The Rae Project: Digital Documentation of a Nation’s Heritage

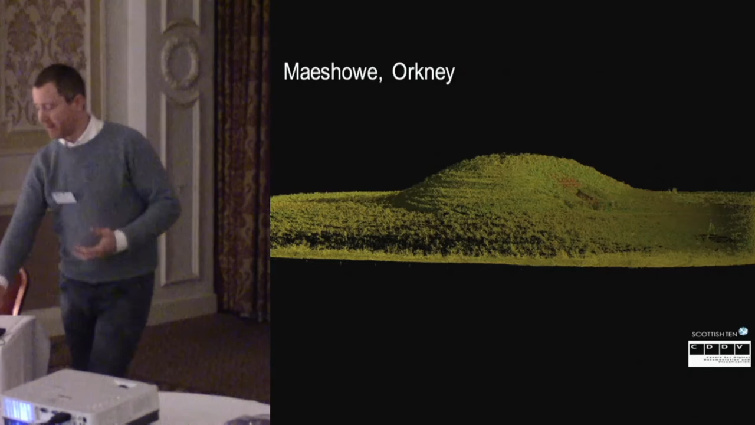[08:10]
We had some of the sites that we actually worked on, which were part of the Scottish Tim project, like Maze Howe and Scarabray up in Oatney. I don't think this animation is going to do much on here. But these are all online. There's some nice animations from the Maze Howe work up there. That kind of enabled us a sort of quick way into seeing what we could do for the historic Scotland estate.
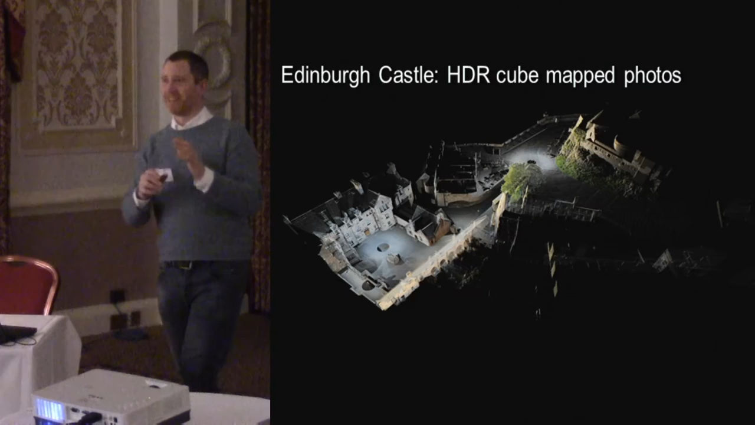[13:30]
but it does reach parts that other scanners can't reach. So it's certainly worth trying. We cube mapped our HDR images onto the point clouds so you can
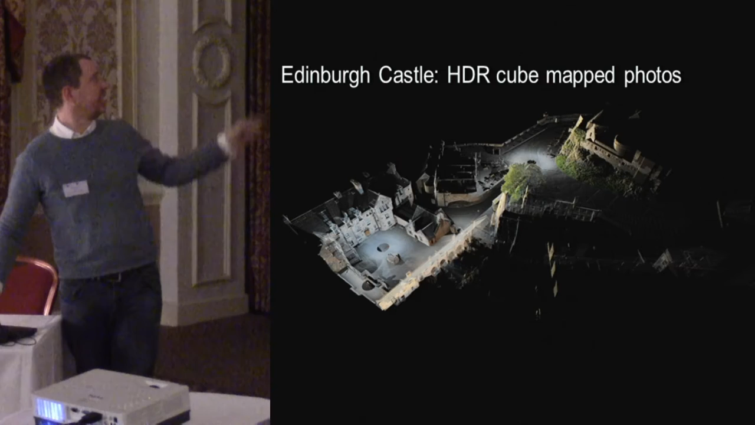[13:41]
see the museum square and the area just next to the water tanks at Edinburgh Castle.
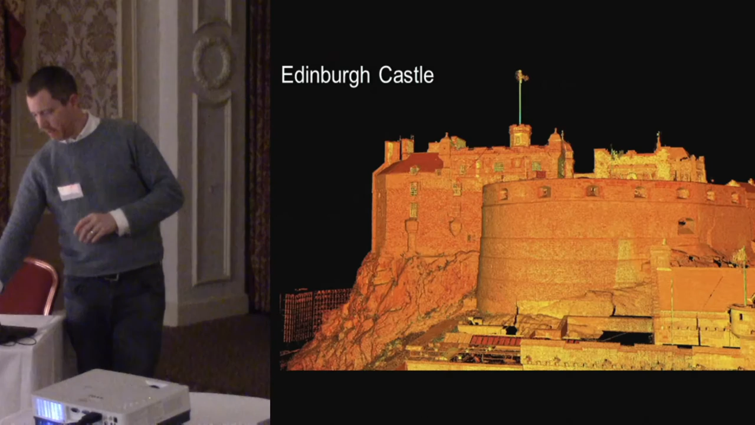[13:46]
A very basic recording, but just information that we didn't have before. We scanned the interior of David's Tower. So this half moon battery up here. We actually also have the scans inside where there's an archaeological excavation.
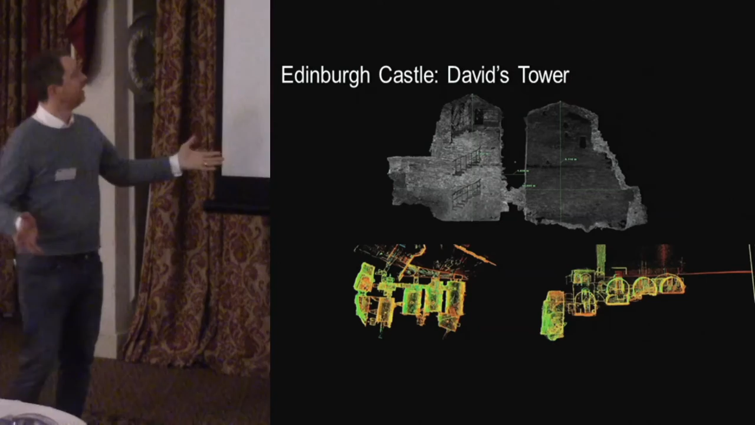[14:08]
The scale is not the same as what you just saw. It's very faint on here, but you have a tower, the interior of the tower behind that battery which there really wasn't any image like very, very faint. There's no image like that actually, but there was no section through this. Nobody had an accurate record of this.
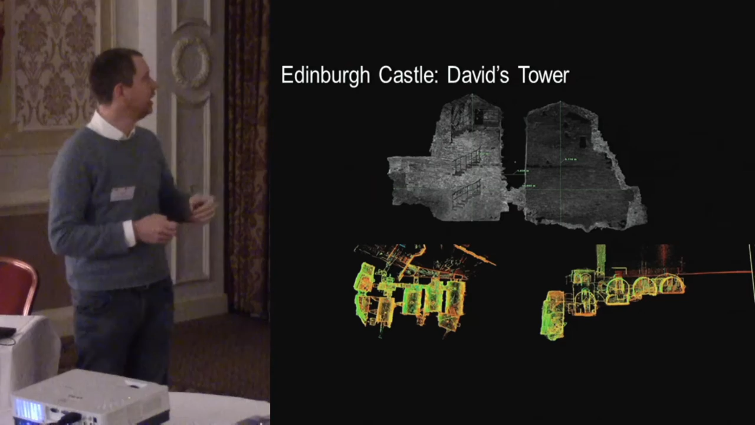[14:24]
So we also have vaults below what's called the Devil's Elbow, prison pits and things like that.
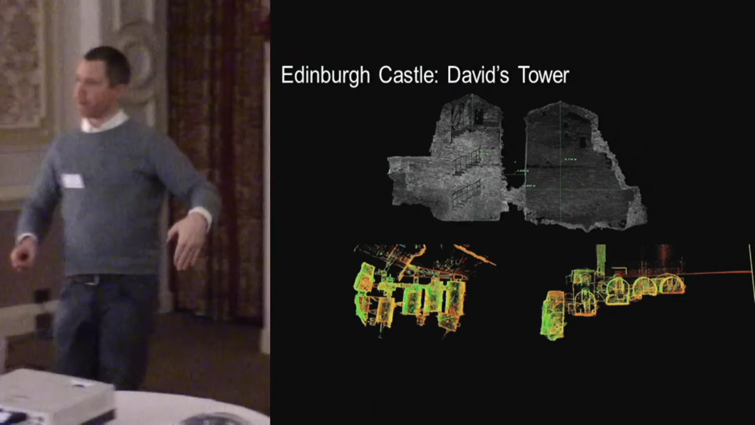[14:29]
We have lovely PDF data of that which we can start to use. And so this is really helpful to our architects helping in understanding. Other sites, Glasgow Cathedral.
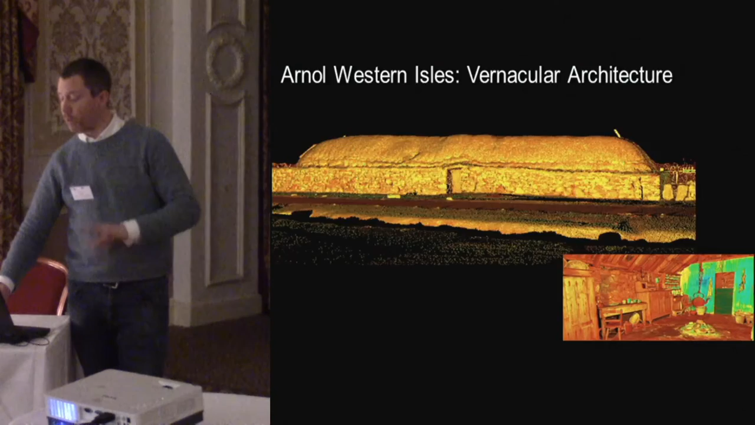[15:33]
So the whole range of different kinds of sites. Other things, scientific analysis and research. Scale on the Isle and Largs. This is totally unknown before, as far as I'm concerned.
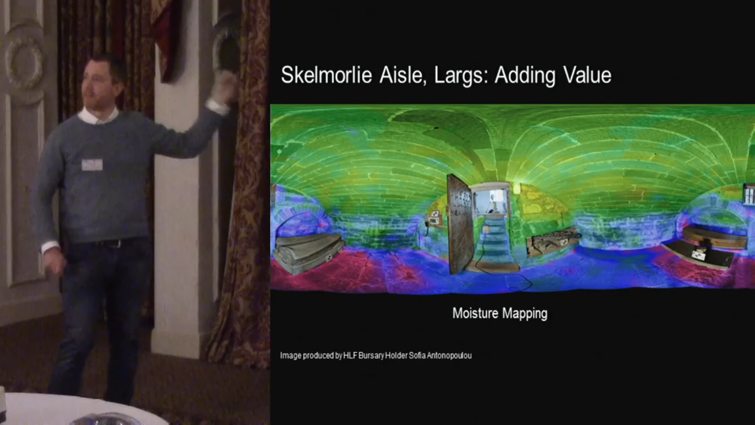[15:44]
In our department, we have a moisture meter. The only one in the country. Our colleagues have... Scientific colleagues, Morim Young, have been to Scale on the Isle. Taken hundreds of readings on the wall.
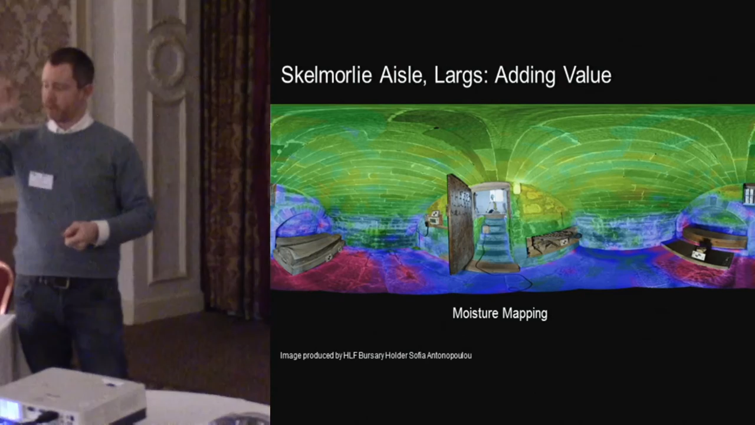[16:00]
And then my colleague, Sophia, in the audience, has mapped that onto the point cloud. So you may have seen thermal imagery mapped in 3D. Like that. But...
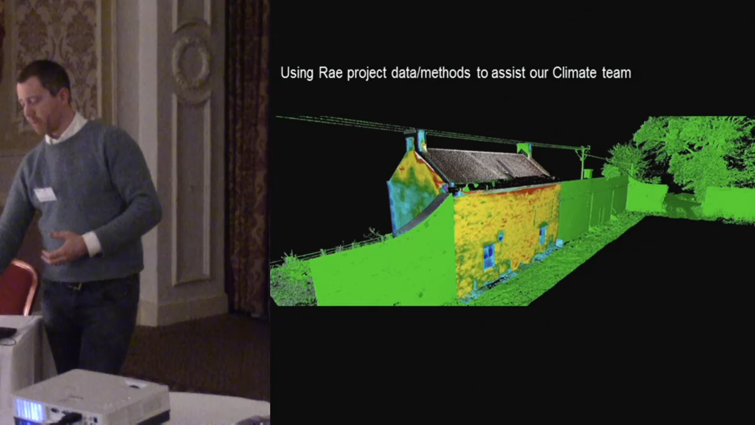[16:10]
This is basically moisture data mapped on.
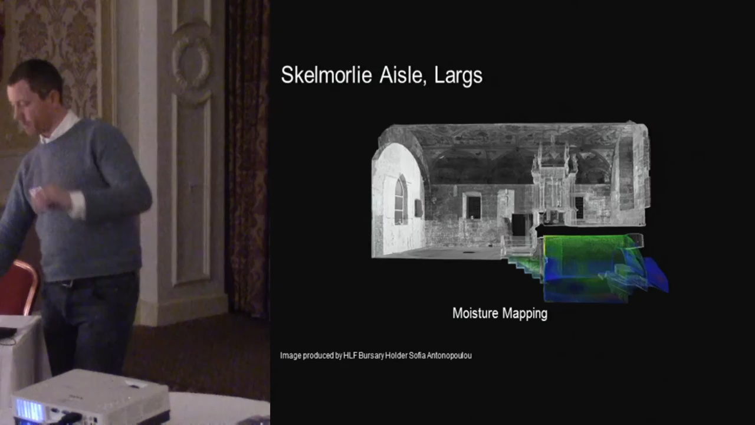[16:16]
And what we want to do is have the complete suite of those things. And this starts to feed into this idea of BIM and adding value to data. Objects and artifacts.